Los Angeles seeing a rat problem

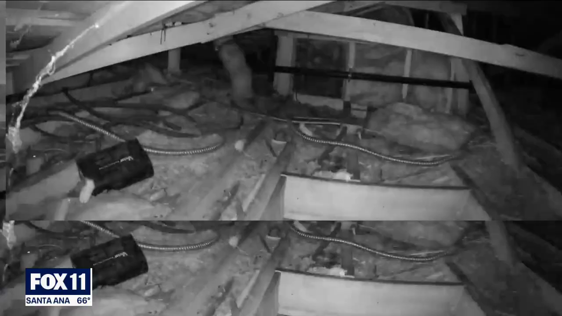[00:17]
Imagine having over 100 rats running around your attic and not only your attic in this house,